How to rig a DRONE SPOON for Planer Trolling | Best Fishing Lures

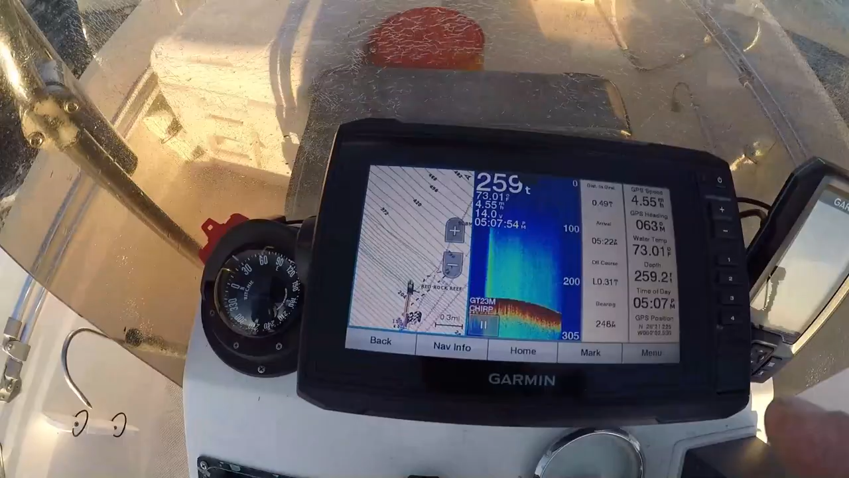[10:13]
You're going to look for ledges and troll over them, the deep ledge of the reef. Be sure you watch that fish finder for if you troll over a big pot of bait, get ready for that hit.